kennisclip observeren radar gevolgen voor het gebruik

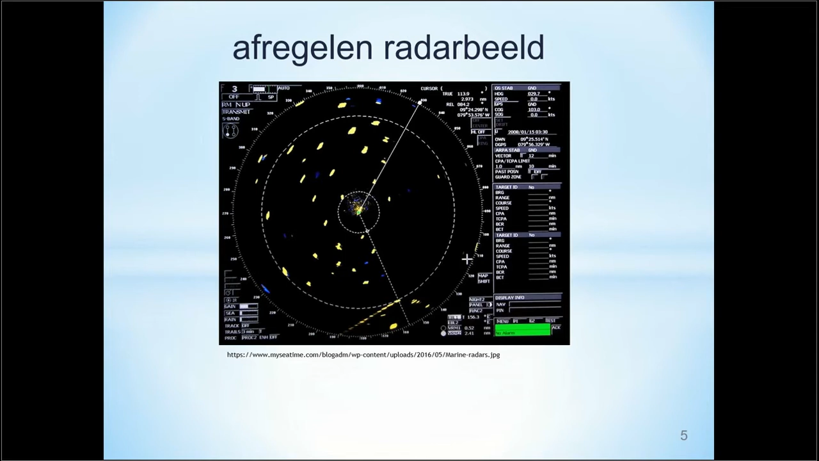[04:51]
Oftewel de mogelijkheden moeten zo goed mogelijk benut worden en de invloed van de beperkingen moet zo klein mogelijk gemaakt worden. Verandering van de omstandigheden, zoals een toename van de wind of het verschijnen van een regenbui, maken het noodzakelijk om het radarbeeld regelmatig opnieuw af te regelen. Welke procedure aangehouden dient te worden voor het optimaal afregelen van het radarbeeld, kan het beste opgezocht worden in de manual aan boord. Dit kan namelijk verschillen per radarinstallatie.
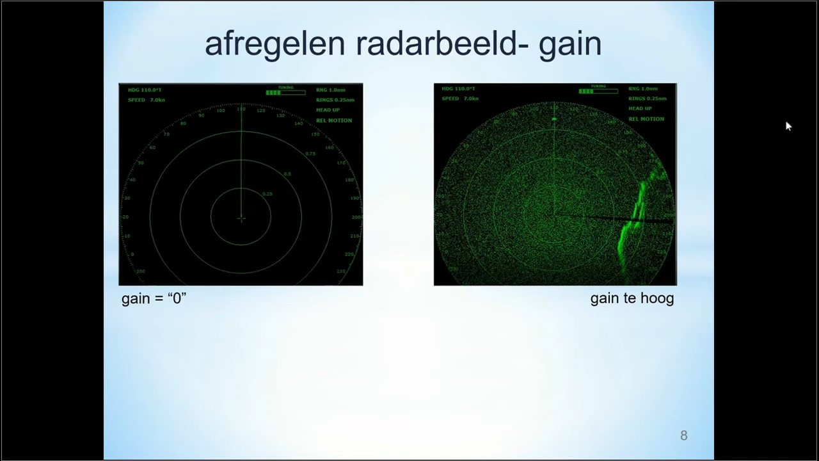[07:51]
Staat de gain te hoog, dan is er veel ruis zichtbaar op het scherm. Bij een juiste gain instelling is nog enige
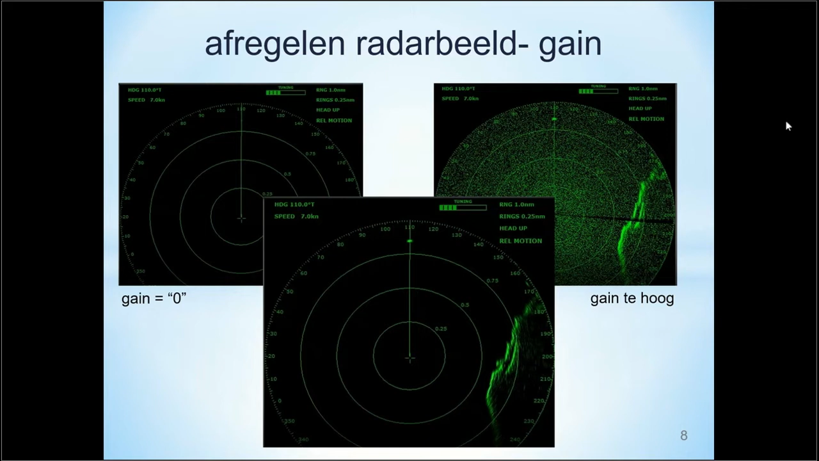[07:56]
ruis zichtbaar op het raderscherm en zullen ook al enige objecten zichtbaar zijn. In de volgende stap wordt de ontvanger afgestemd op de juiste frequentie van de zender.
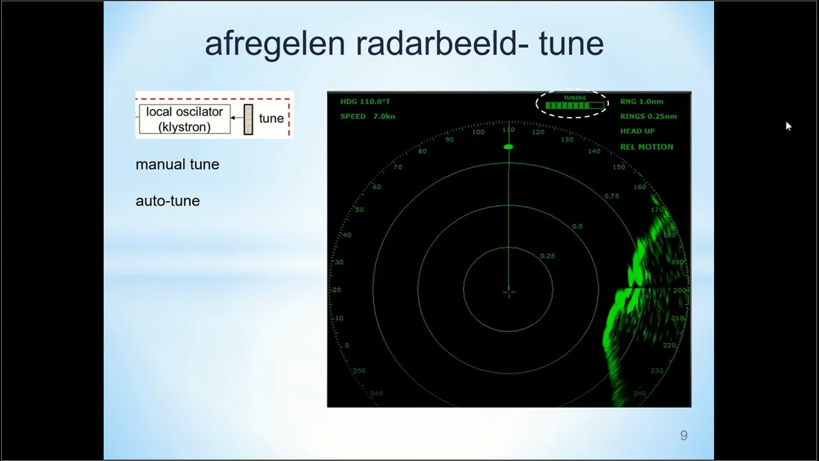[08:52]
In die naarwezig kan ook gebruik gemaakt worden van de indicator voor het optimaal afstemmen van de ontvanger. Na de voorbereidende handelingen en de instelling van de gain en de Tune is de radar klaar voor het gebruik en kan gebruik gemaakt worden van de mogelijkheden van de radar. Bij de beperkingen van de radar is behandeld dat de radar ook ongewenste echo's toont.
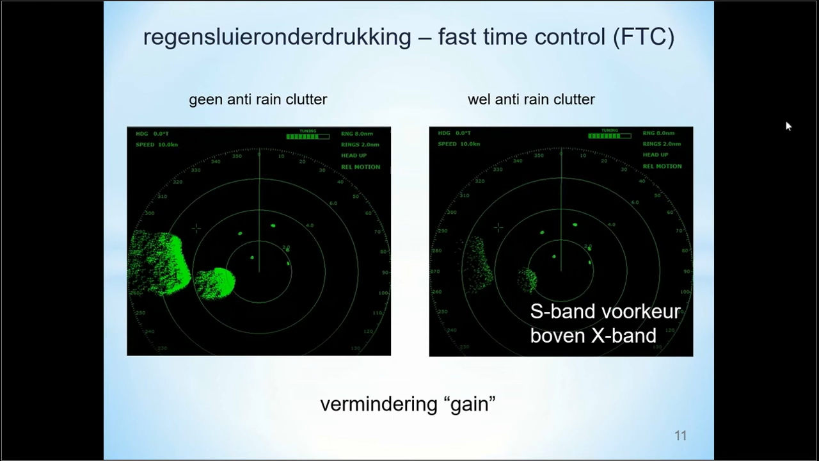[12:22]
In het kennisclip over het werkingsprincipe is behandeld dat bij een modern radar-display of raster-scanned display de analoge informatie van een gehele antenne-omwenteling digitaal opgeslagen wordt.